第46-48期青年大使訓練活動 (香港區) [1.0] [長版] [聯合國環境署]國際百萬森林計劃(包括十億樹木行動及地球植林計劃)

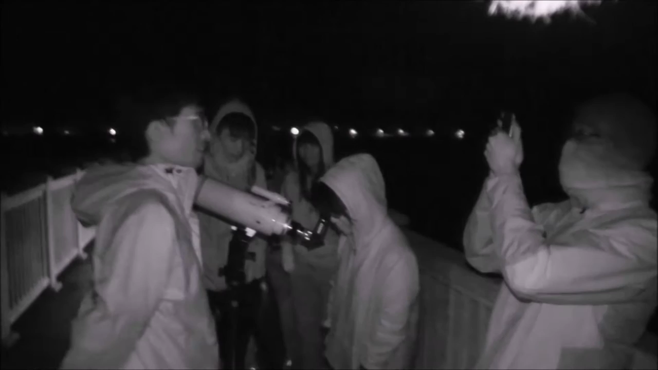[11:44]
觀星啦，係啦，咁好凍，係啦，但係好多星體，